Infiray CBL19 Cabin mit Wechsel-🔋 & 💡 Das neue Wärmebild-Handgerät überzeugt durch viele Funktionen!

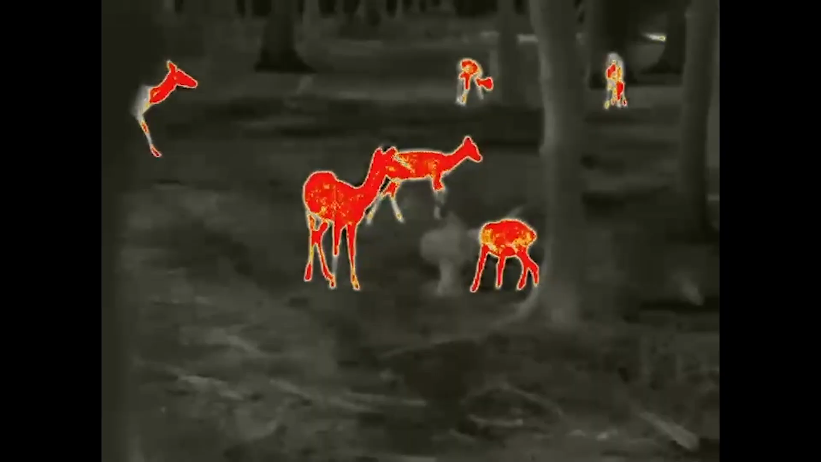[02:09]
Von der Auflösung her wieder 1280 x 720. Vom Display her.
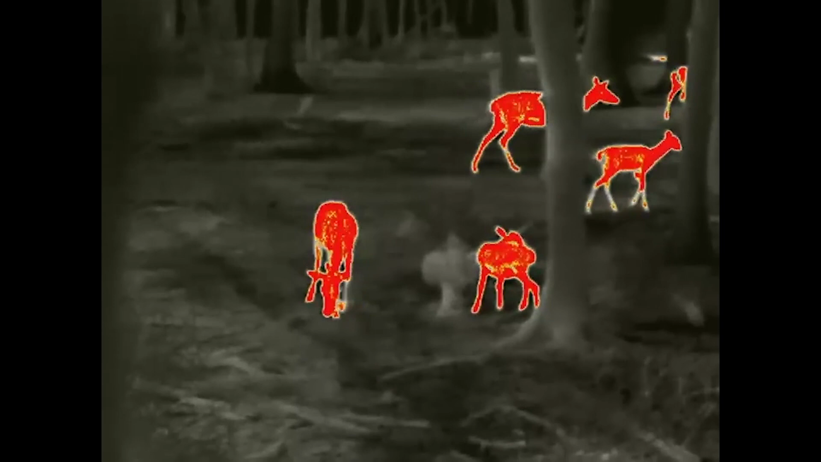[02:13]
Also, ja, da hat man schon eine ganze Menge, was Abbildungsleistung angeht.
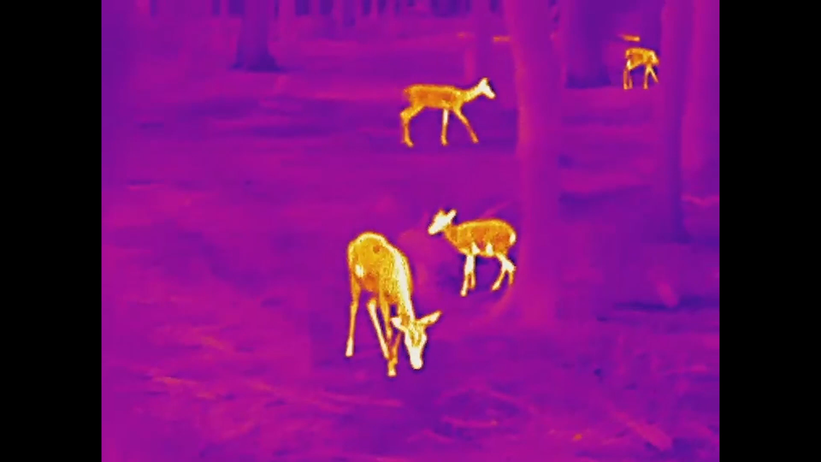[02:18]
Und man hat ein 24 Meter breites Sichtfeld auf 100 Meter.
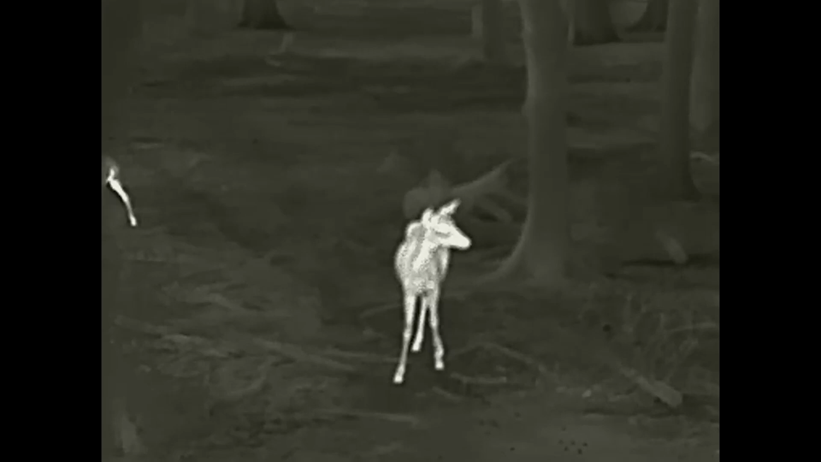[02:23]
Also Wald- und Feldjäger, einwandfreie Mischung. Also man kann damit wunderbar, sag ich mal, jagen gehen. Ja, siebeneinhalb Stunden Akkulaufzeit, sagt der Hersteller.